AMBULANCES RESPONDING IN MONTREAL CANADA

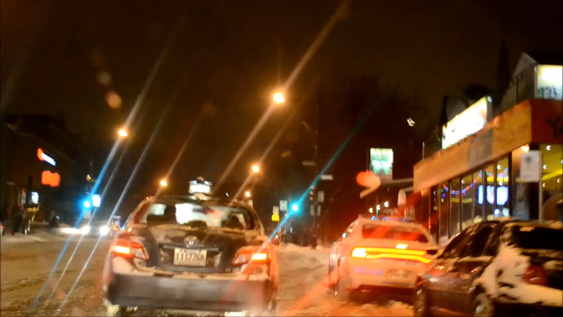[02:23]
Yeah, they're right here on my street, man. There it goes.